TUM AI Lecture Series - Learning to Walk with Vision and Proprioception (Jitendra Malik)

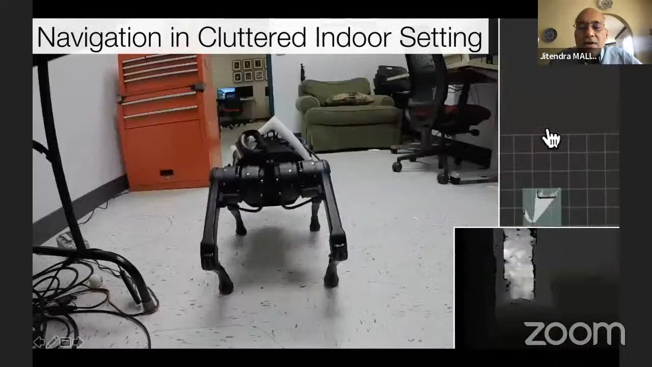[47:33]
so so that's the the straightforward way so what you see at the bottom right is the map
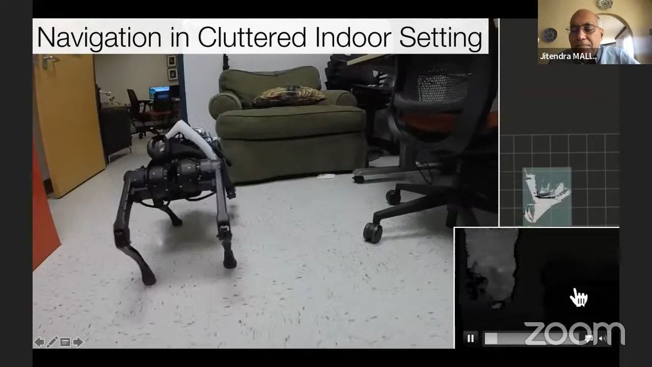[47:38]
seen by the camera is the front view of the camera and the depth there and what you see above
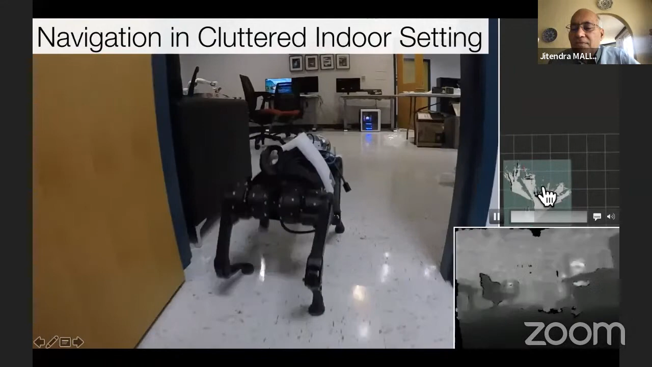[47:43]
that is the map as it is being built so there is no complete map but the map is being
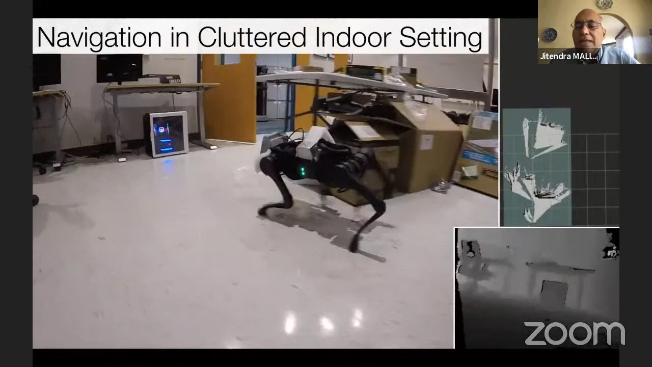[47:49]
built up uh built up on the fly
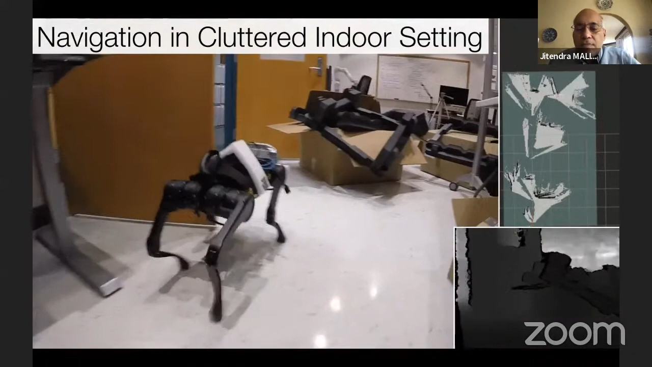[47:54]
okay and uh so it is able to negotiate through these obstacles
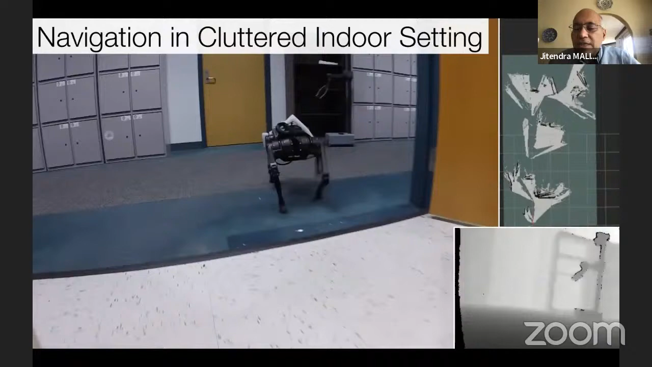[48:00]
okay so this seems more or less straightforward but then there are a couple of twists here